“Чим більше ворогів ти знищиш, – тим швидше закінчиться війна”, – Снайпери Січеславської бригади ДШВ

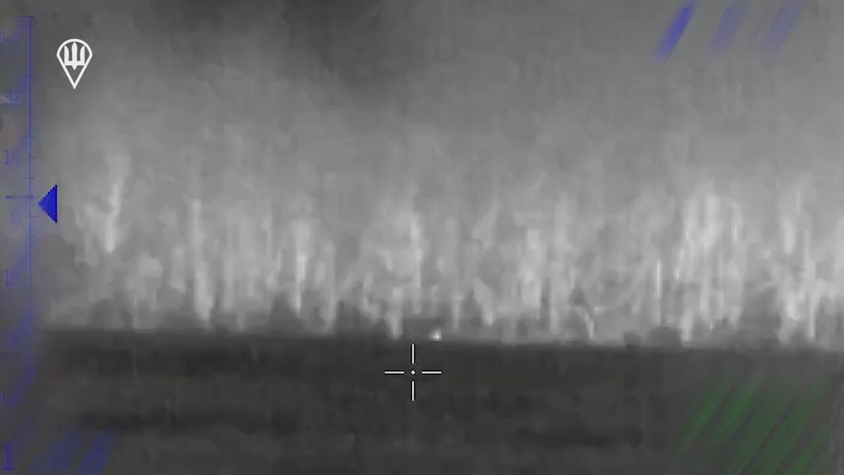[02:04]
його шеврон і пов'язки, типу російські. Я так зрозумів, що вони просто з нашого вбитого чи з нашого полоненого зняли форму.
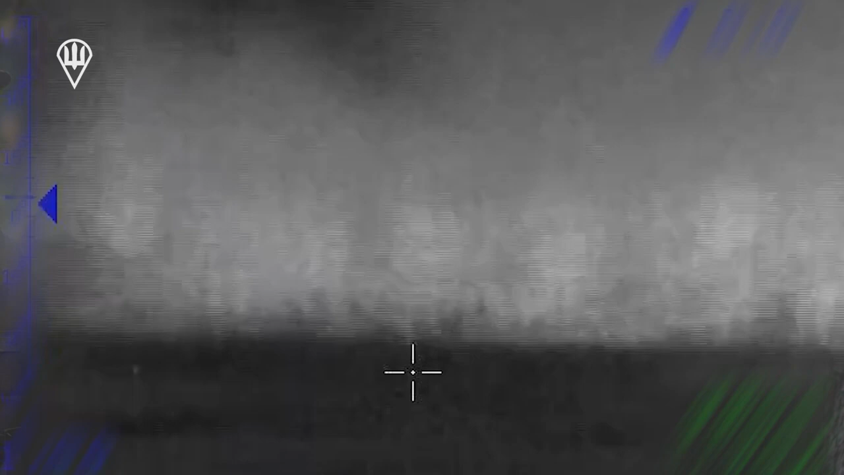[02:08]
Вділи. От тоді я задумався на секунду, але зразу зрозумів, що треба потрібно стріляти. І перший тиждень вони себе дуже вільно почували.